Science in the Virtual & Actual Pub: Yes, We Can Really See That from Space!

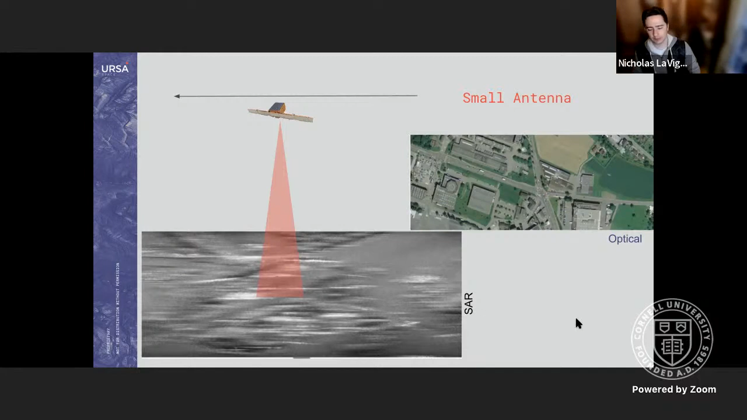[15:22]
Um, it's not really big enough to get high resolution imagery. So, um, you would get really blurry pictures like this, as opposed to like the nice crisp, uh, optical imagery you've got here. Um, so the problem is that the radar aperture size, which is just like the size of the antenna here, um, determines the resolution that you can get. Um, so how fine of an area you can get information from. And it turns out that if you wanted to get, uh, high resolution imagery of the earth, like I showed you earlier from space, you would need a radar with an aperture, the size of a football field, or even multiple football fields.
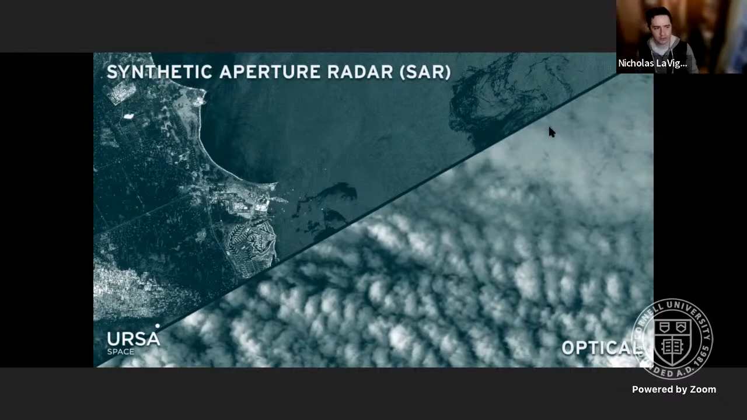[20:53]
So, uh, cloud is your, your, sorry, SAR is your go-to source for 24 seven global surveillance.
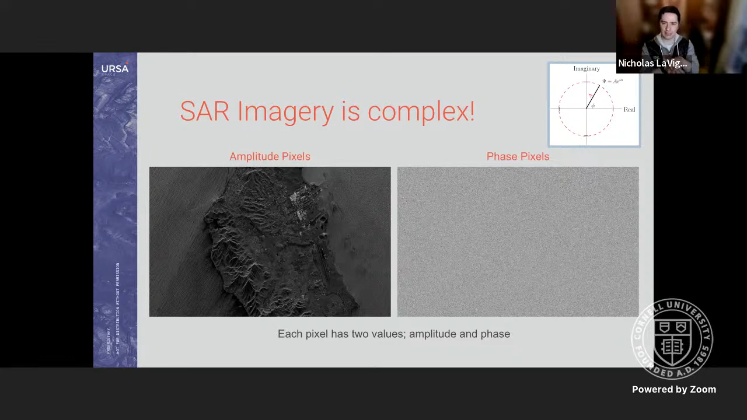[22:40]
And it turns out that there is a lot of information here, but it's only useful when you're comparing two different SAR images. So you take two images of the same place at different times where some sort of disturbance has happened in between. And then you take the difference between these face pixels and you get all sorts of gnarly patterns.
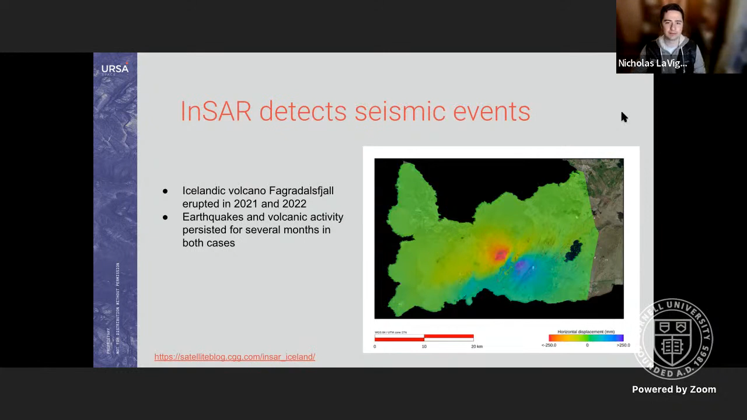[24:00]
shifting apart and we can actually quantify that precisely on a giant kilometer scale, which is just absolutely incredible to me. There's another product that you can get from these, uh, phase pixels called a coherence map. Um, there's, it's fairly technical, so I don't want to go into it too much, but it also detects disturbances. And so you can see here on the left, we've got this coherence map where, uh, the purple are regions where there's little disturbance and then the fuzzy, uh, confetti pixels are where there's been disturbance. And you can see that this matches pretty well with the, uh,
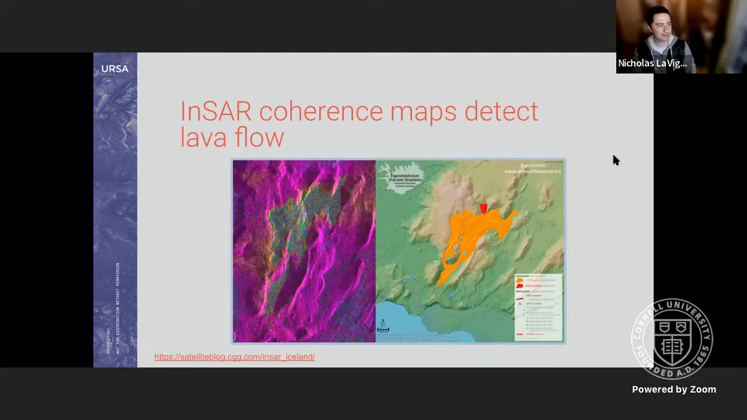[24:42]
extent of the lava, um, from the volcano on the right. And you can measure this from space without, you know, having to get close to the lava. So that's a plus. And then one more application of these face pixels here, I've got two SAR images left and right at different times.